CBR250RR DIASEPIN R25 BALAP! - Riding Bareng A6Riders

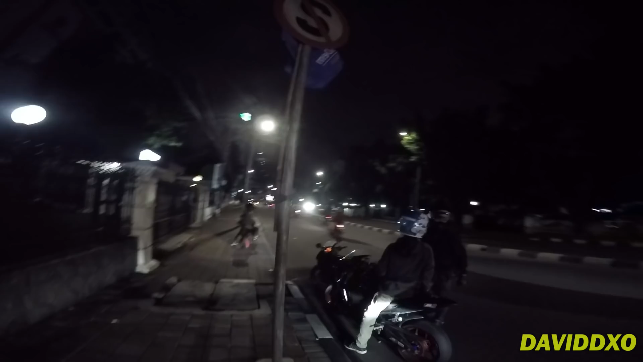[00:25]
Sekarang gue lagi di daerah Tugu Tani mau rolling. Di sini ada Valdi, ada pembalap Sentul.